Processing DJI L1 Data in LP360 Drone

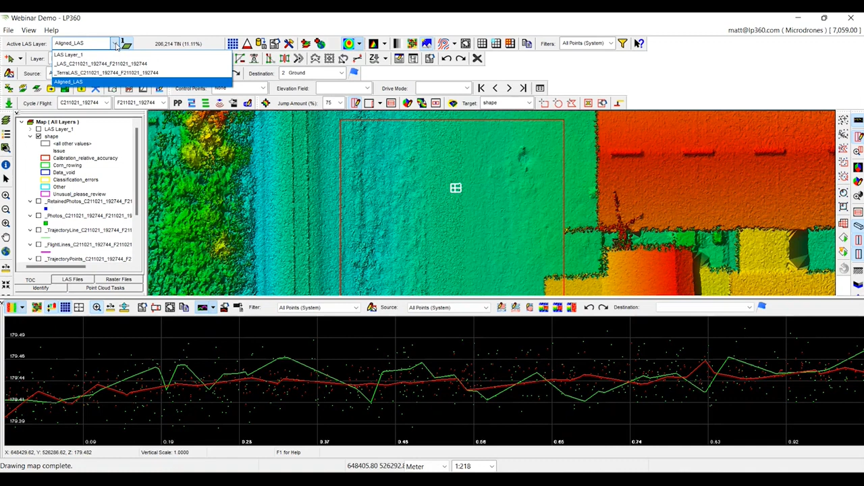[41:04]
So, we reduce the noise from 10 to 12 centimeters down to two to three centimeters by running the smoothing tool. Lastly, what I always like to show is one
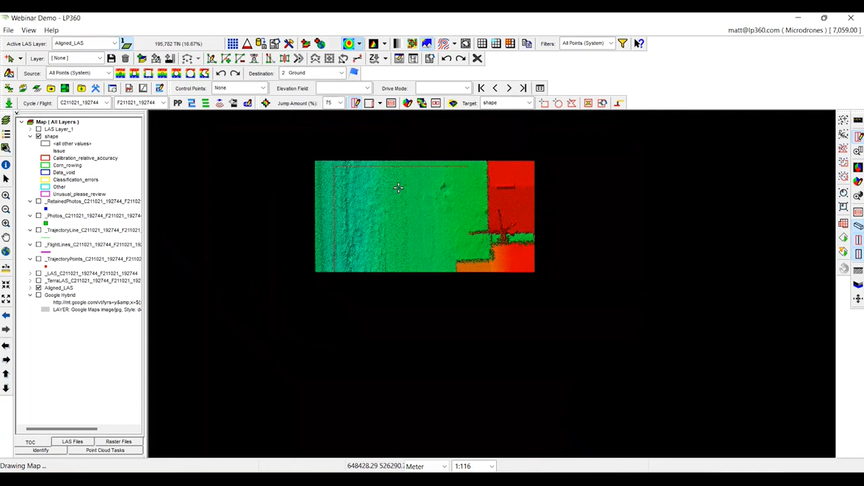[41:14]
tool that we talked about in the presentation, but is the Image Explorer tool.
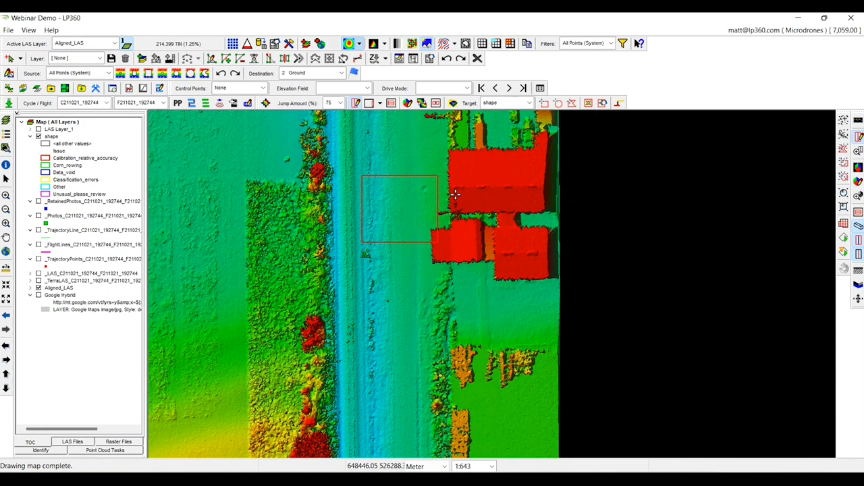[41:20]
So, the Image Explorer tool essentially is going to allow for you to click on the point cloud itself and open up all the images that were taken in that particular area. So, I have the Image Explorer tool open.
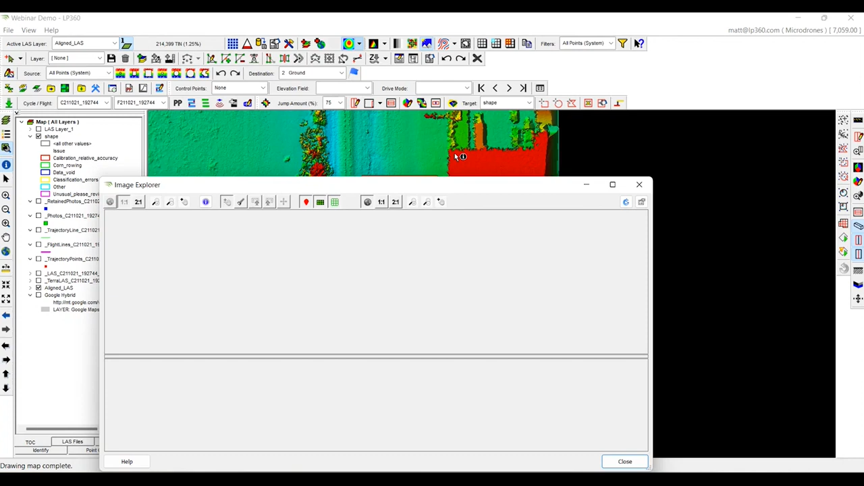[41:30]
If I click on this corner of the building, it's going to pull up all the particular images in that area of the building.